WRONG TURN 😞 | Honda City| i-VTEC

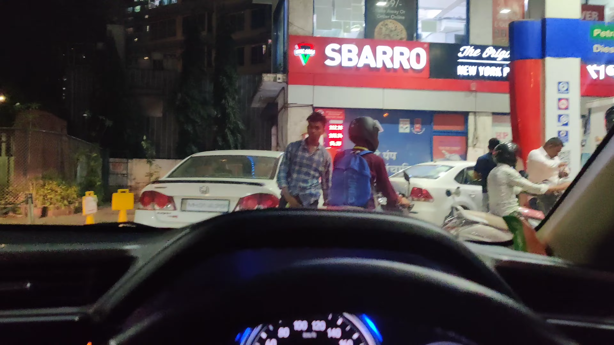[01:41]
तो अपन इतने भी अमीर नहीं है कि 160 रुपये लीटर का पेट्रोल भरवाएंगे। XP 95 ठीक है, 112 था, 6 रुपये ही महंगा था, लेकिन 160 तो बहुत कुछ ज़्यादा ही हो जाता है। तो मैं HP के पेट्रोल पंप पे आ गया, तो अभी फुल टैंक करवाते हैं और निकलते हैं यहाँ से।
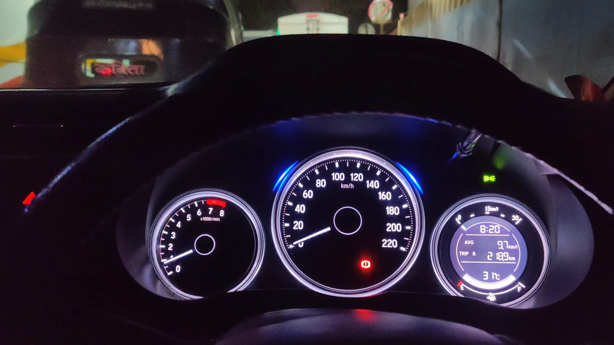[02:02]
तो अभी गाड़ी का पेट भर गया, अभी अपना पेट भरने का टाइम है, निकलते हैं फटाफट।
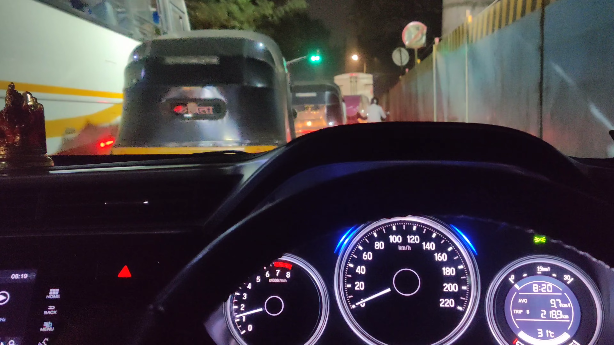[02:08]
8:30 बज गए, ट्रैफिक बहुत है आज। You are on the fastest route despite heavier than usual traffic.
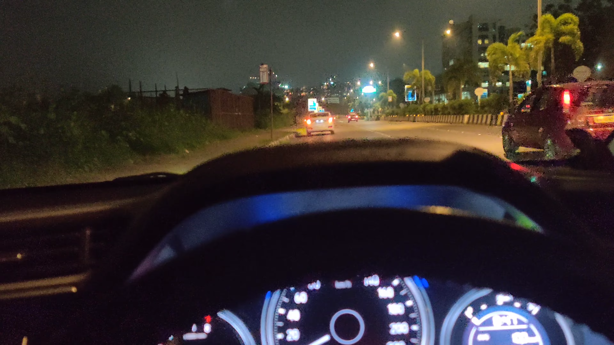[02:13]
You should reach your destination by 9:14 PM. तो अभी एक दिक्कत हो गई, मैंने रॉन्ग टर्न ले लिया।